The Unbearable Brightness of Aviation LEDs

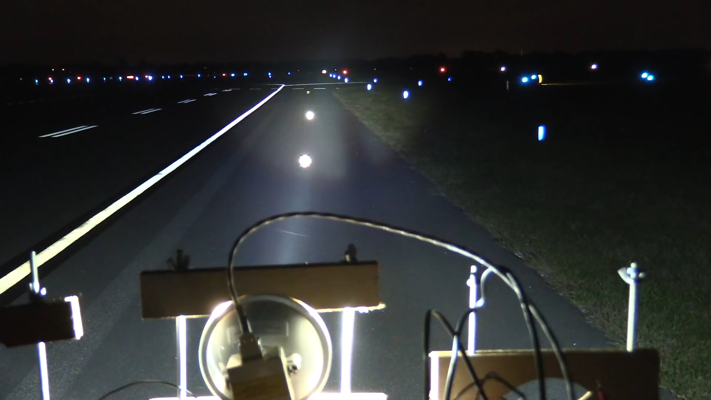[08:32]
Now as I noted there's not a dramatic difference between the brightness of the LEDs but one thing that is dramatic is the higher brightness of the HID type lamps. That's both in measured brightness and perceived brightness. This is a comparison between the GE4509 and the HID. There really is no comparison although LEDs have gotten measurably brighter with the latest generation they aren't nearly as bright as HID technology and probably never will be.